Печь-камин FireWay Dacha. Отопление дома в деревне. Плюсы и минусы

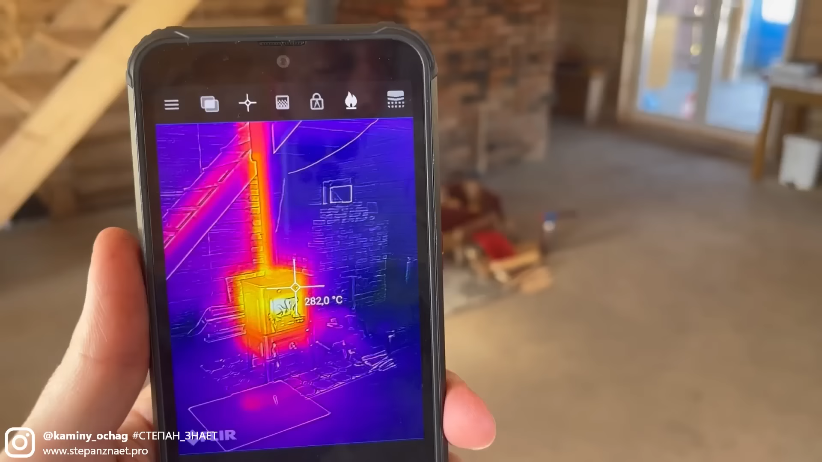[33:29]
On screen: spot 282.0°C
посмотрим на температуру печи да я говорил вам что чугунные
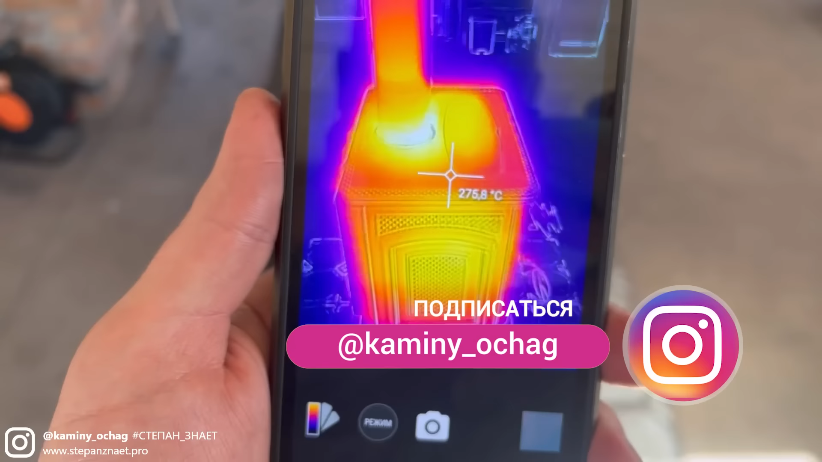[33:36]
On screen: spot 275.8°C
печи прогреваются 300-400 градусов посмотрите что огонь ну не самый интенсивный бывает что используют печку жестче гораздо и тем не менее на
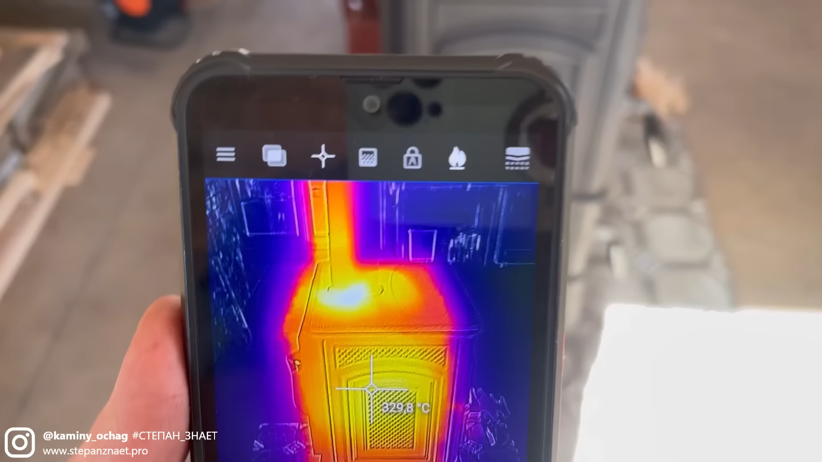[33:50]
On screen: spot 329.8°C
боковых стенках температура
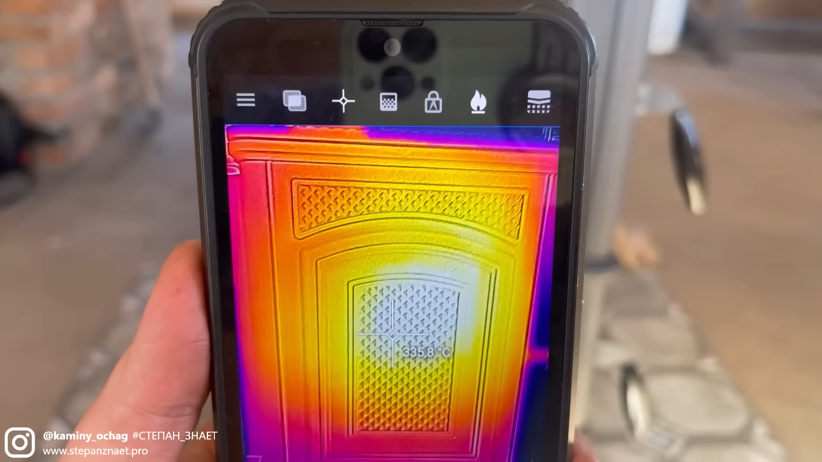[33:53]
смотрим 300-335 на
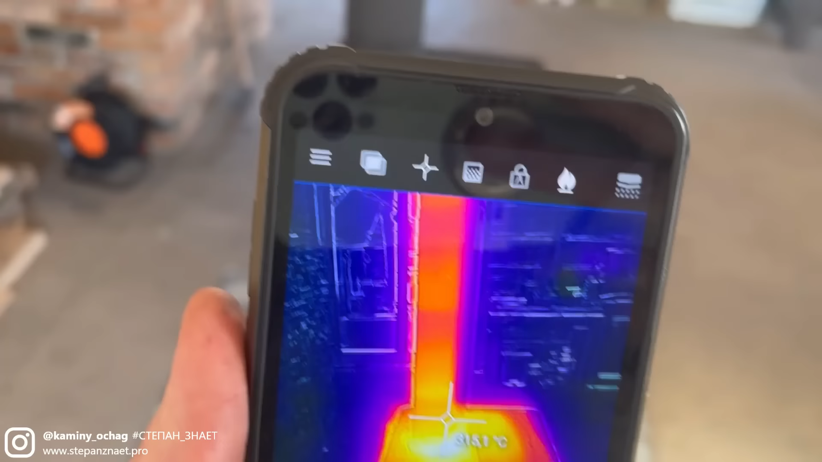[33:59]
выходе из трубы посмотрите вот этот самый первый
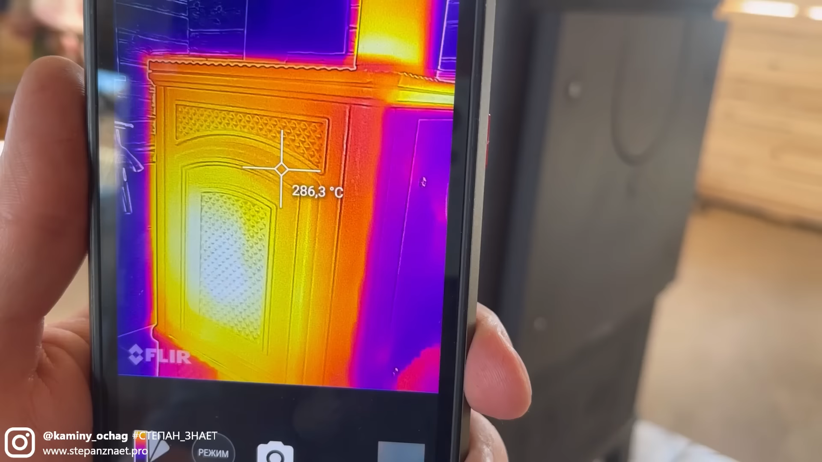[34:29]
On screen: spot 286.3°C
не на 70 градусов а прилично более чем на 150 градусов ниже то есть он существенно
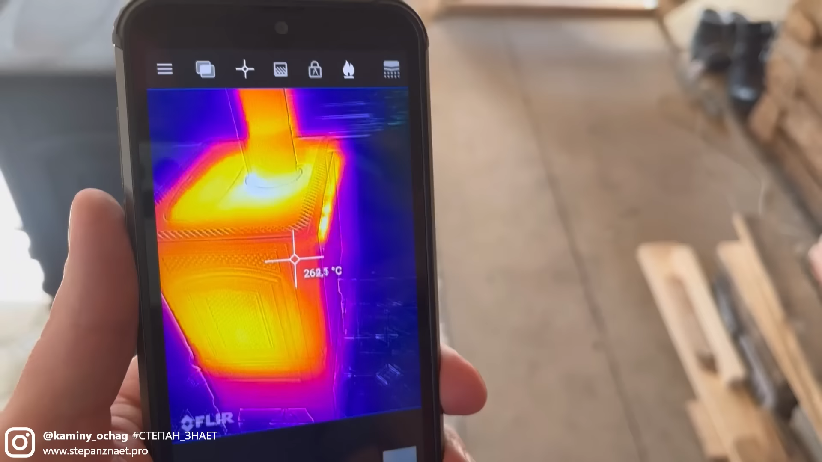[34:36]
On screen: spot 262.3°C
снимает температуру и печку можно устанавливать ближе я думаю что на вас подписаны вот как раз люди которые тоже